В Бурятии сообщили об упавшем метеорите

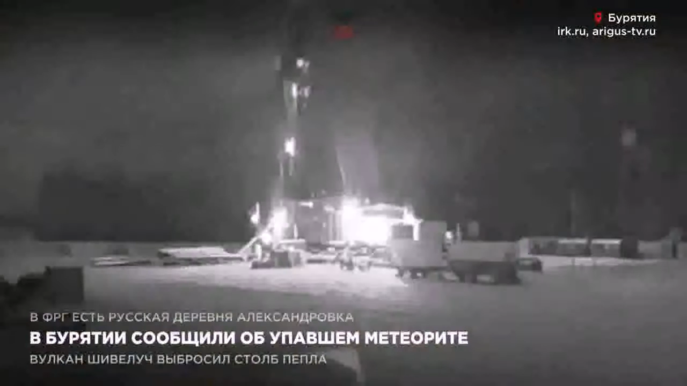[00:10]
Видели его как жители Улан-Удэ, так и других районов республики. Также в Иркутской области, то есть люди, живущие в тысячи километров друг от друга. Появился объект в небе накануне, уже после захода Солнца. Астрономы уверены, что это точно была не ракета. Это очень типичная картинка для падения так называемого болида.